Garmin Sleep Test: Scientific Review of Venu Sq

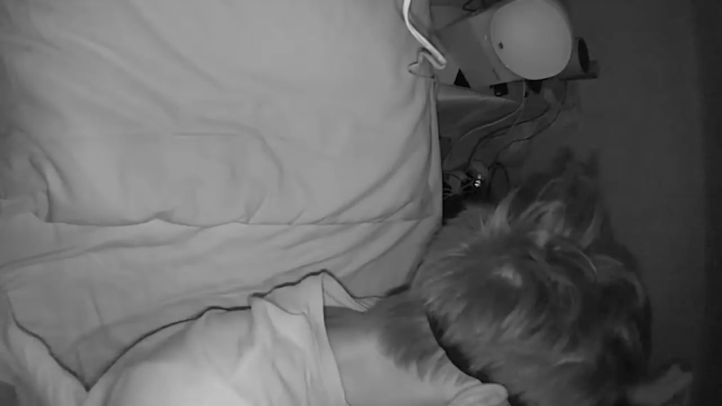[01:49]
With the infrared recording, I can actually check what my movements were like and see if the Venue SQ correctly predicts when I'm awake.